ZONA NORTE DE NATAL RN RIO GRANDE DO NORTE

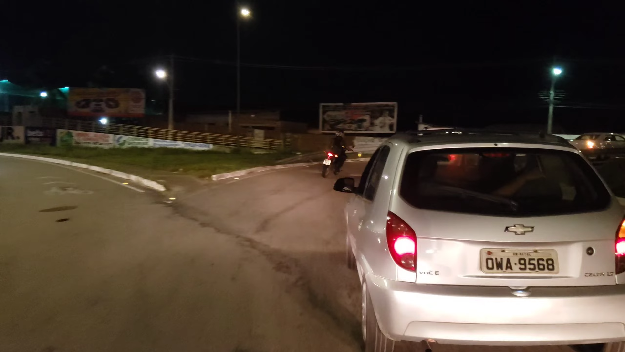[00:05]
Boa noite, boa noite, boa noite, mais um videozão no canal, hoje estamos saindo aqui do viaduto da reidinha,
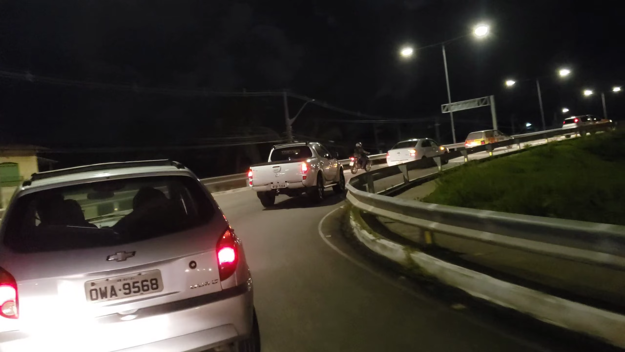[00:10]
vamos pegar aqui a doutor João Medeiros Filho,
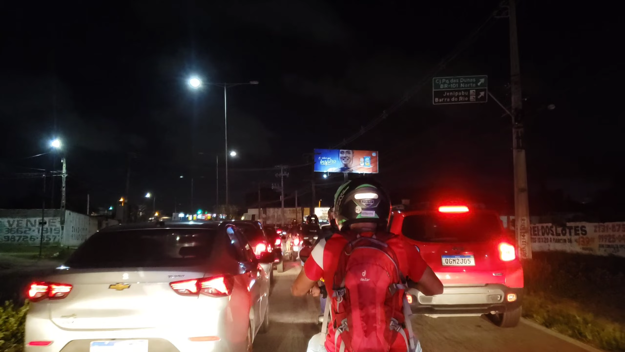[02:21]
Todo mundo voltando aí para a nossa zona norte E forma esse engarrafamento aí Mas é porque esse sinal aqui sempre foi assim Arranjaram a solução para Para deixar de engarrafar nesse sinal aqui
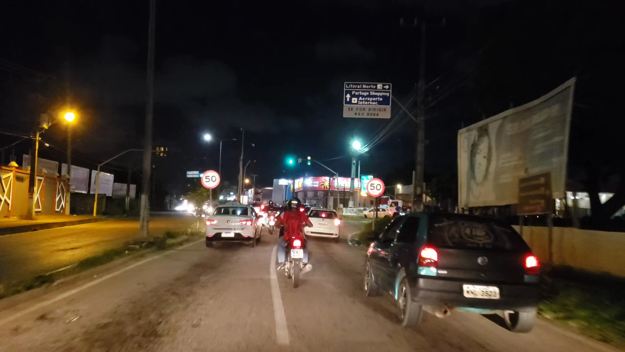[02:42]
Bastante carro A ponte velha não está passando Pouca gente autorizada Pessoal vem todo por aqui
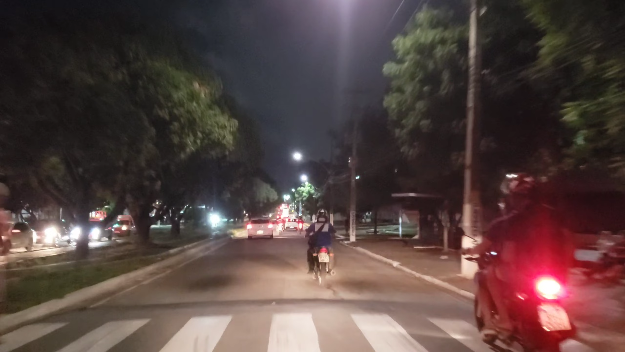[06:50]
Dois quilômetros aí em Itapetinga Até a rotatória
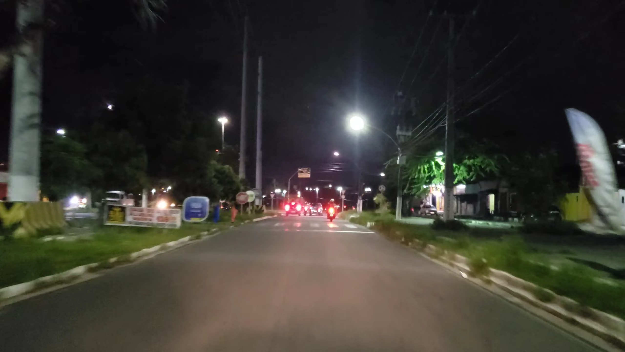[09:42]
Vamos pegar aqui a esquerda, meus amigos É a rotatória aqui Aqui é o final da Itapetinga Para a nossa direita É a Avenida Rio Doce Vamos pegar aqui a esquerda
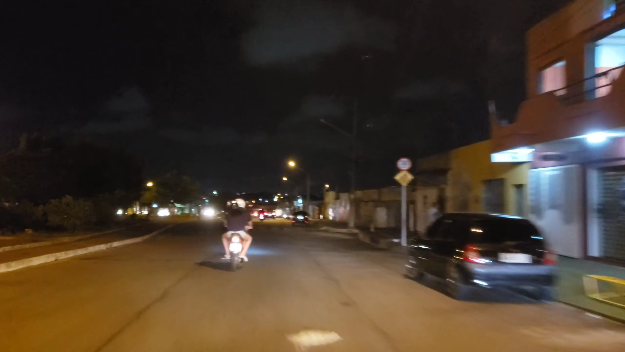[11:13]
Vamos pegar aqui na lateral do viaduto
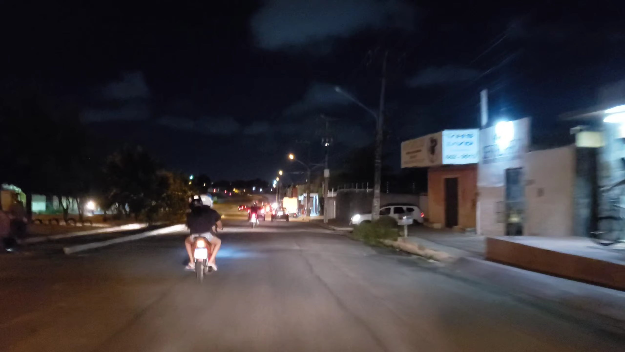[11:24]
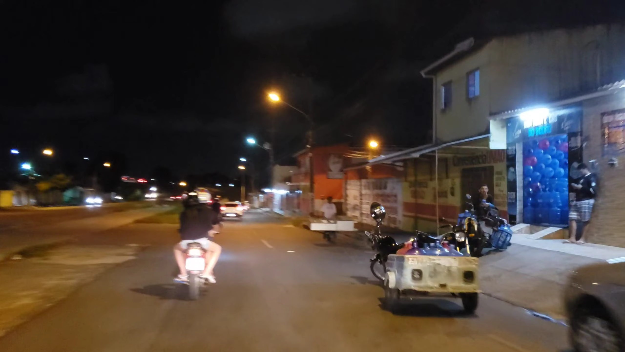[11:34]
Deixamos aí a Avenida Rio Doce
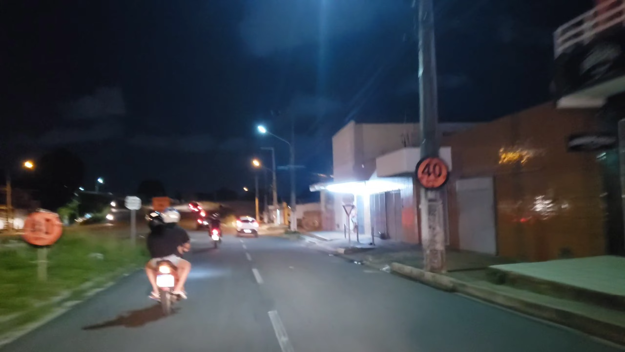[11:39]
E vamos passando ao lado do viaduto Para pegar ali na frente a Avenida Cidade Praia